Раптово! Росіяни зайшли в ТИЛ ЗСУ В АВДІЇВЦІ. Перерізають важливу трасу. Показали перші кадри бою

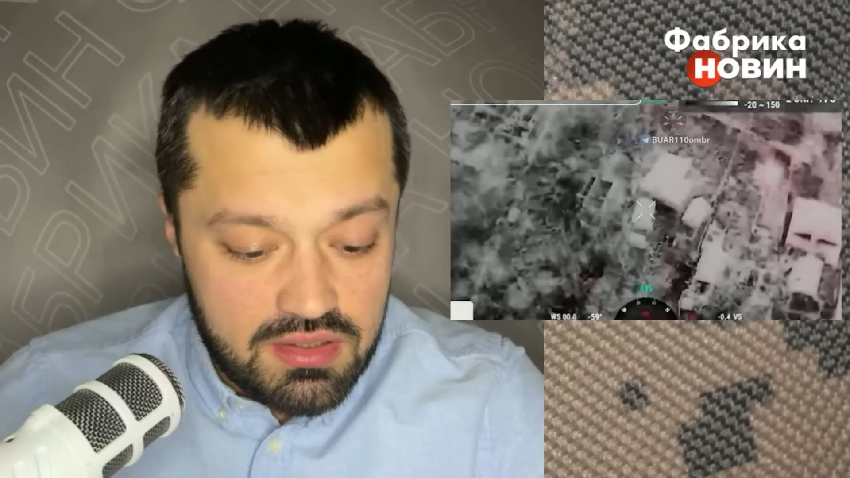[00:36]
Це відео від 110-ї бригади, від батареї управління та артилерійської розвідки, яка знищує власне ворога.
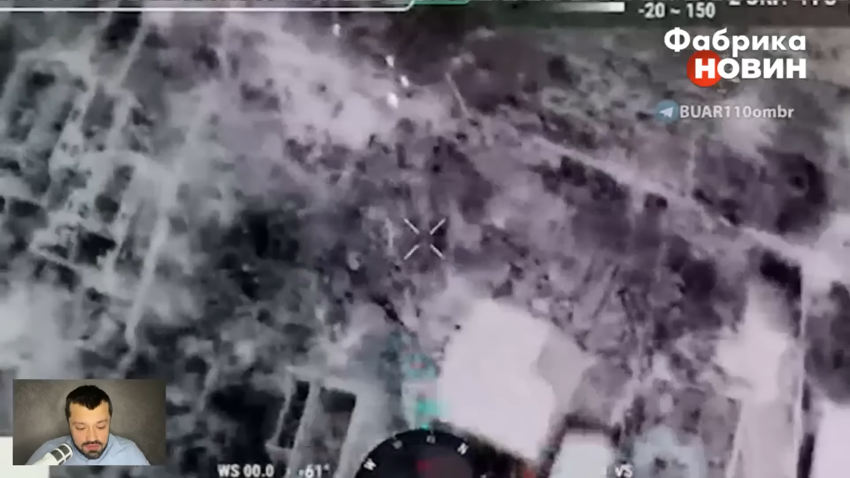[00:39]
От група ворога заходить на вулицю Соборну,
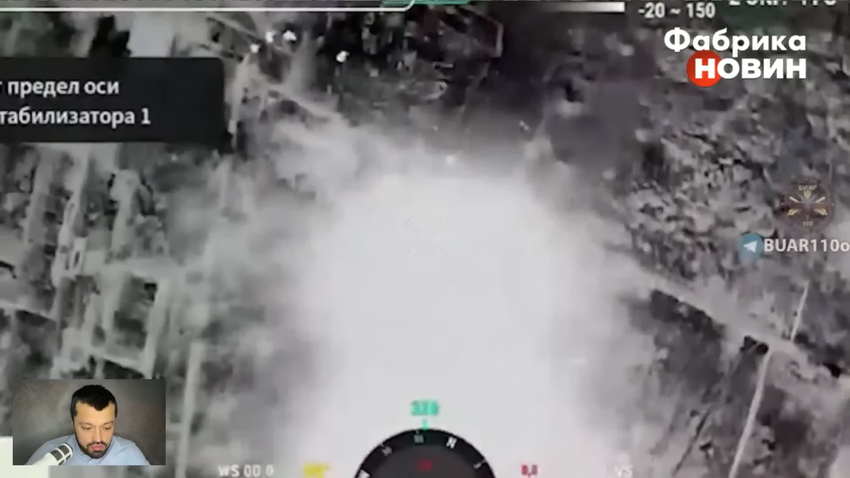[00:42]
є така в Авдіївці, там взагалі вони на перехресті трьох вулиць.
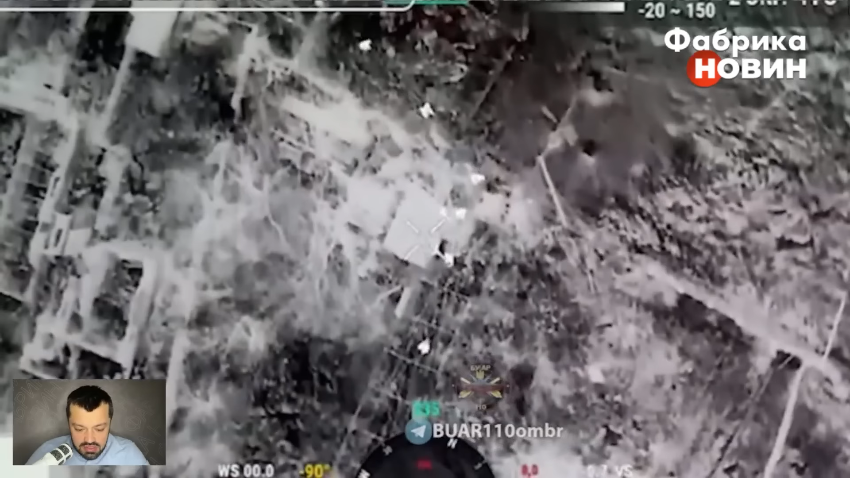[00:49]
До речі про це пише і Діпстейт, вони пишуть про те, що намагається ворог загріблитися на вулицях Чернишевського, Спортивній та Соборній.
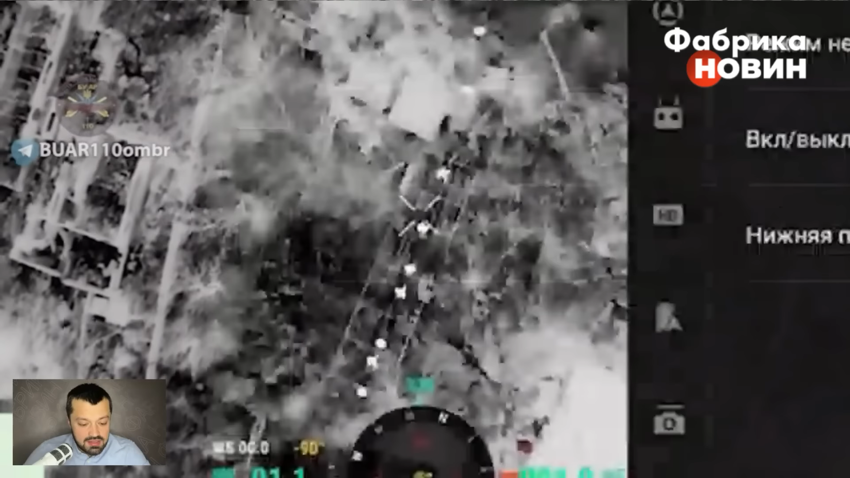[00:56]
Це напрямок південно-східний, як я сказав, район відомий такий собі царської охоти,
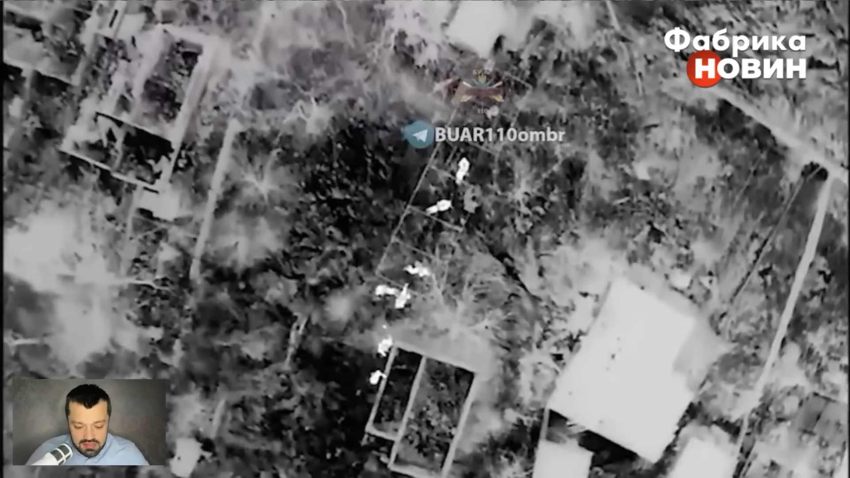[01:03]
з боку Ясенувацької розв'язки і безпосередньо на вхід уже до міста.
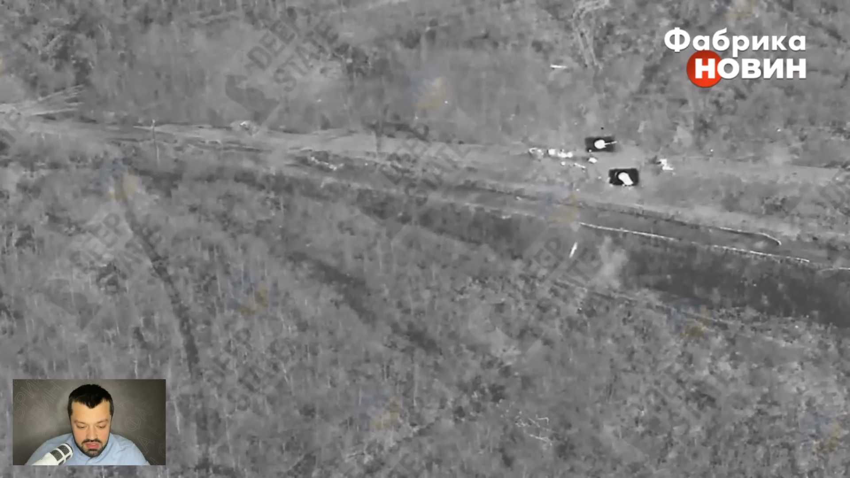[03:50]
знищили щонайменше один ворожий танк, на її поруч із танком ми бачимо ще одну одиницю бронетехніки, яка була зупинена і відтак знищена нашими бійцями там.